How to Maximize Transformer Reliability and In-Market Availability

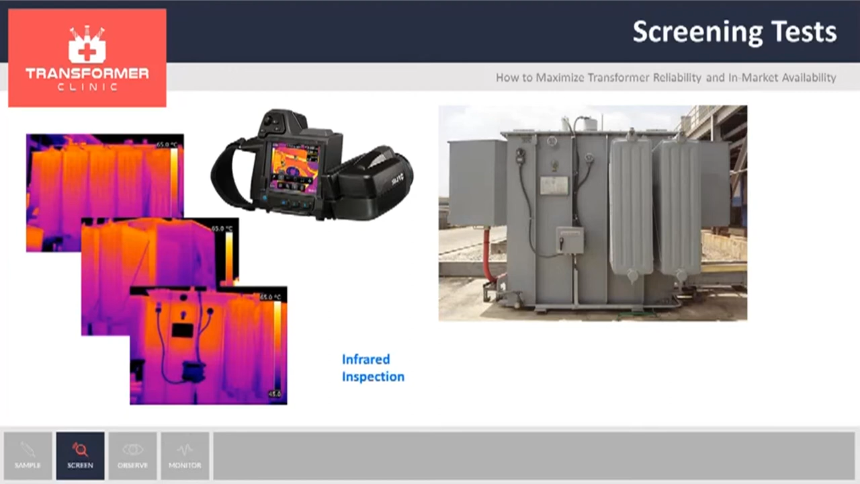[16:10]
You can see a sludge, for example, on the bottom of the transformer. Or you can see overheating of tap-chain compartments. That might indicate contact damage or contact degradation. An optional test will be an audible sound measurement.